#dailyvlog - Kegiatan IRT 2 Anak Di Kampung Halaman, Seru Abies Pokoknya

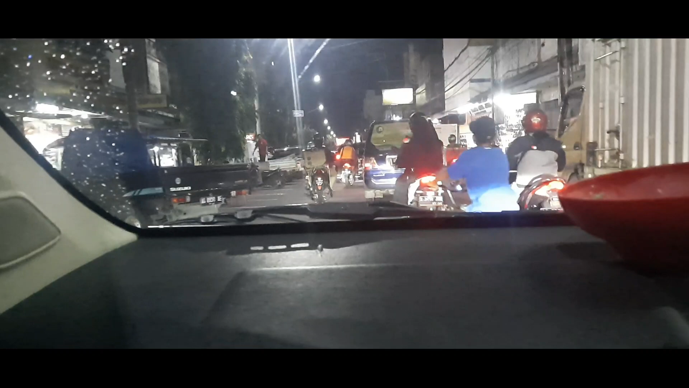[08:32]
Oke teman-teman, ini aku tuh memasuki wilayah jalan yang merupakan pusat kota di Kota Kediri. Namanya itu Jalan Doho. Semua perbelanjaan, swalayan,
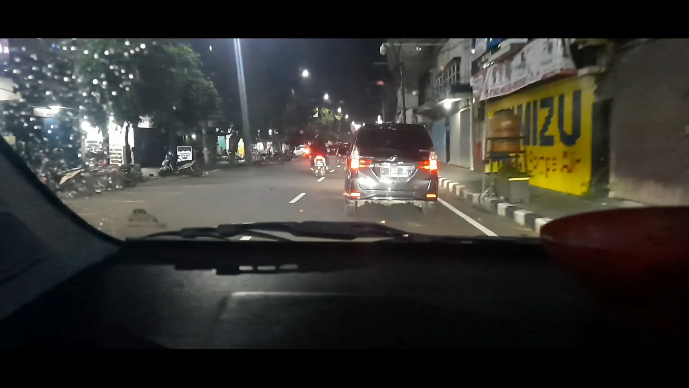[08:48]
semua jualan yang itu ada di sini teman-teman. Kalau banyak orang tuh menyebutnya sini itu adalah Malioboro-nya Kota Kediri.
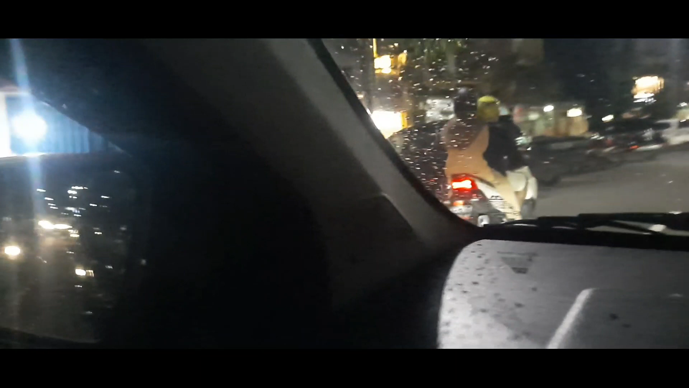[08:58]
Jadi apa aja kalau pengen beli itu ada di sini.
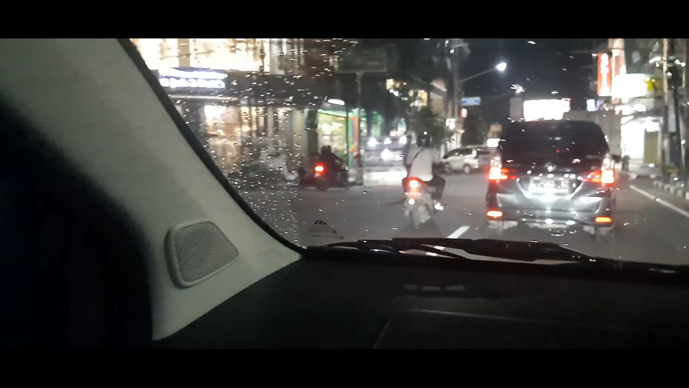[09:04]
Dan ketika malam seperti ini teman-teman,
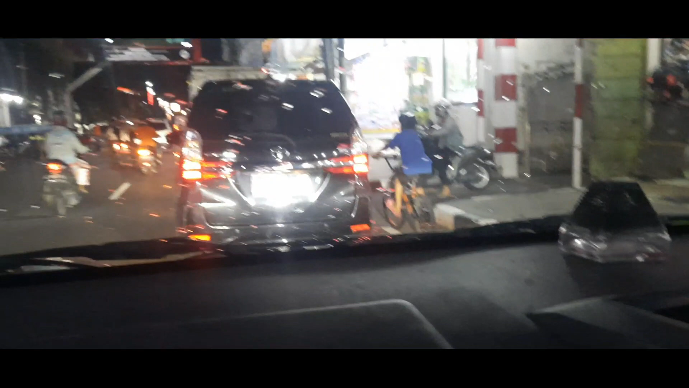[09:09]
itu ada orang banyak ibu-ibu yang jualan nasi pecel di trotoar gitu ya teman-teman. Kan banyak toko yang tutup,
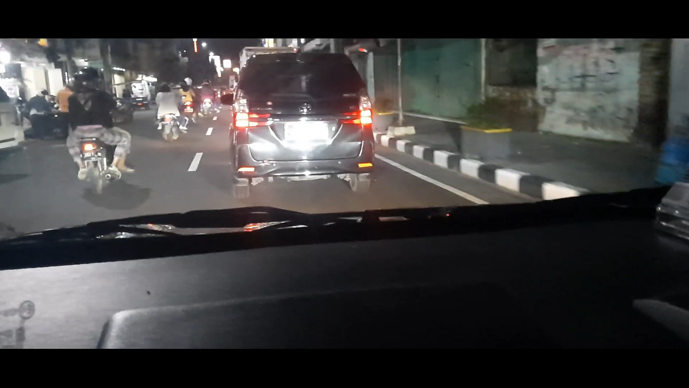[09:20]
akhirnya depannya atau trotoarnya itu dimanfaatkan untuk jualan nasi pecel.
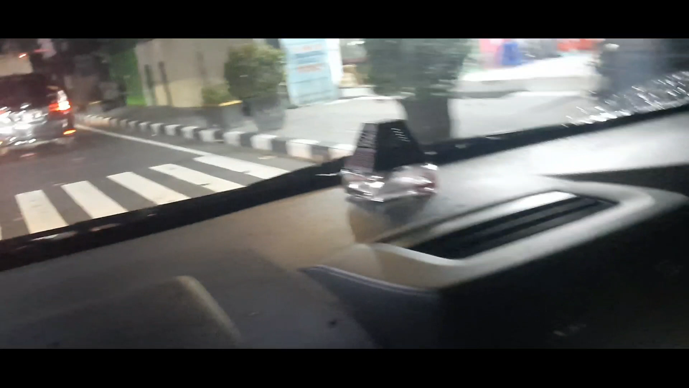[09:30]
jangan lupa mampir ke Jalan Doho ini untuk menikmati nasi pecelnya ya. Karena aku masih punya anak kecil, jadi aku belum bisa kuliner ya teman-teman, kuliner di tempat-tempat seperti itu, mohon maaf.
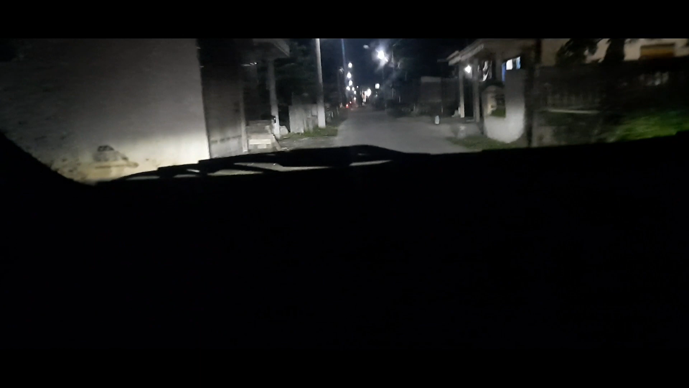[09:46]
Oke teman-teman, ini sudah sampai ke di gang,
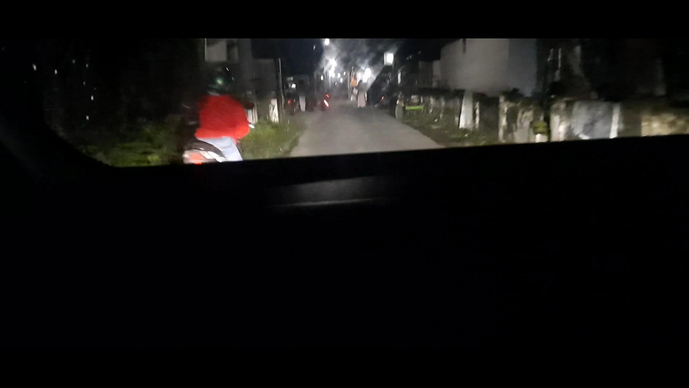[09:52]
di gangku masuk ya teman-teman, belum masuk sih. Ini gang desa ya, penduduk desa ini.
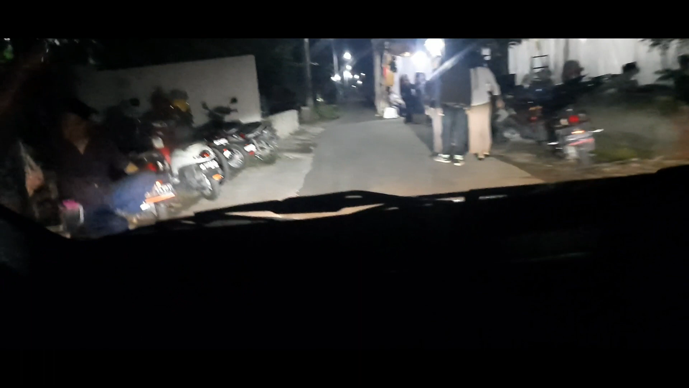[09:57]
sudah dekat dengan rumah dan ternyata ada yang
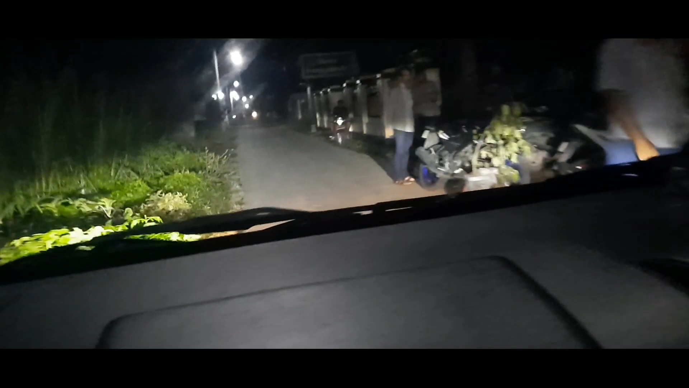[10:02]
mantu, ramai banget. Akhirnya kita sudah mau sampai di rumah. Ini gang masuk menuju rumah ya teman-teman ya.